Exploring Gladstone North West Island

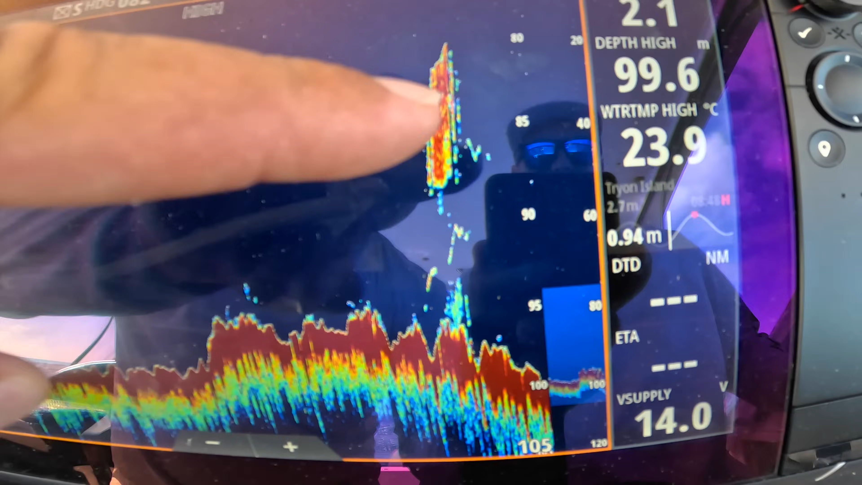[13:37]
On screen: depth 99.6 m, water 23.9°C
You can see it's bang on, 100, four times zoom.
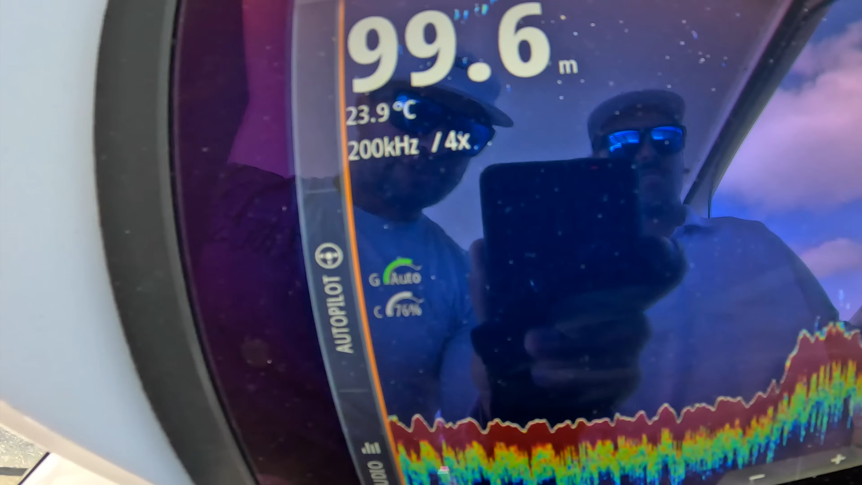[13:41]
On screen: depth 99.6 m, water 23.9°C
And these are the fish we're talking about down below.
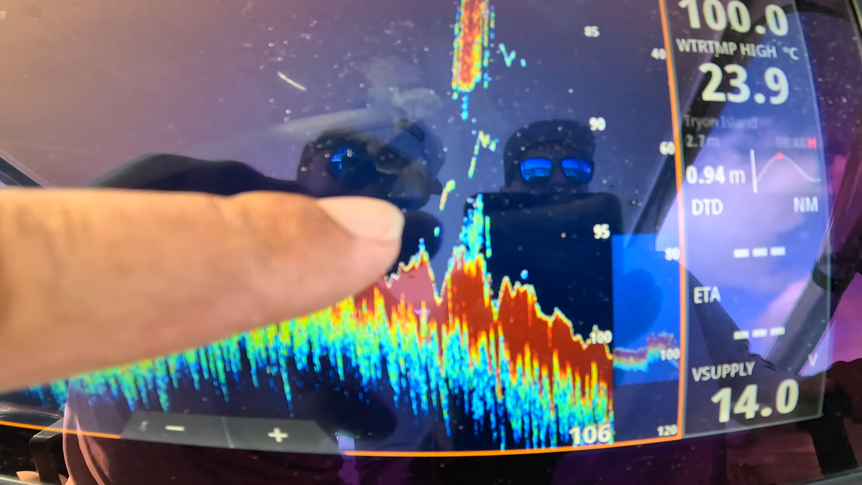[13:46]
On screen: water 23.9°C
And then you've got your bigger guys up here which are on the balls of bait. So what we're gonna do is just have a bit more of a high speed jig, try and see if we can get one or two more AJs.
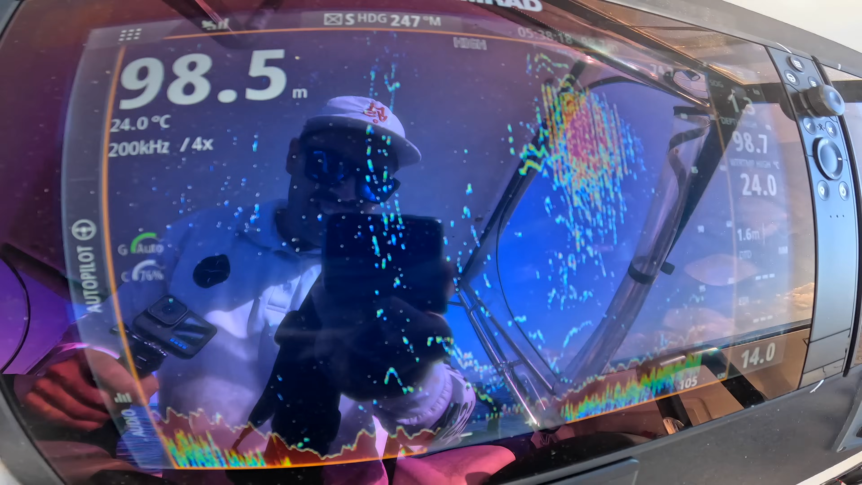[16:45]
On screen: water 24.0°C
Of what's going on here. That is about as ridiculous as you can imagine.